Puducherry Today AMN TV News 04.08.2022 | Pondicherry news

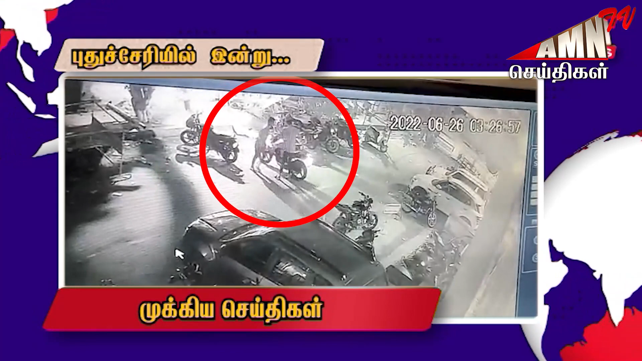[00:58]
புதுவையில் தொடர்ந்து அரங்கேறும் இருசக்கர வாகன திருட்டு, CCTV காட்சிகளை வெளியிட்டு காவல்துறையினர் விசாரணை.